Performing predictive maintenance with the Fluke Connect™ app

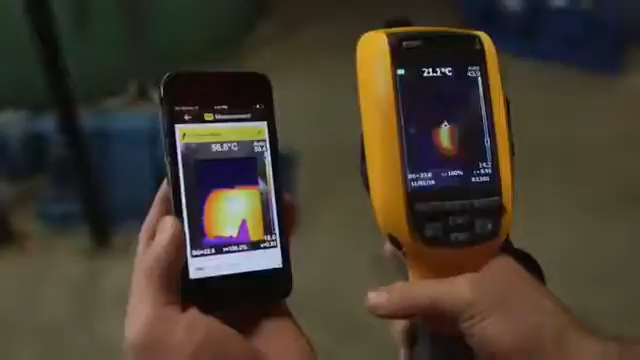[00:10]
Looking at a history of thermal images can help predict when machines are going to fail.
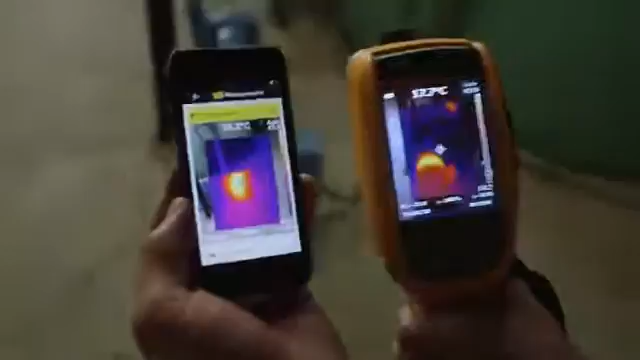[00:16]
What I have here is a thermal imager paired with the Fluke Connect app.
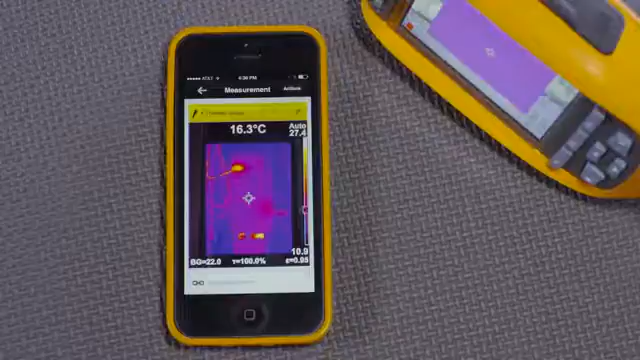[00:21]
On screen: spot 16.3°C
I've taken several images and saved them. I'll associate this thermal image with a piece of equipment, like panel 1, and save it.
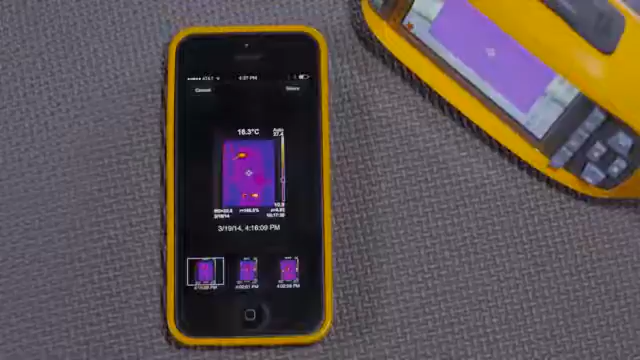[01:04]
The tech can now go back through and pick the images. And using the app, he can see all of them versus time. Here is the latest thermal image, quite hot.
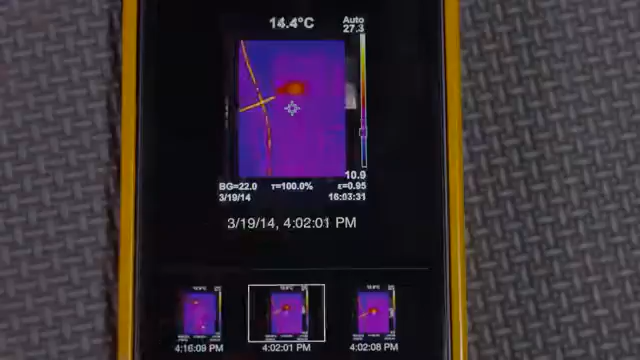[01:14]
On screen: spot 14.4°C
Here's the one before that, not quite as hot. By comparing the latest images to the ones taken before, maybe even a month ago, the preventive or predictive maintenance tech can determine that the circuit is getting hotter, and possibly closer to overloading, shutting down mission-critical equipment, or failure.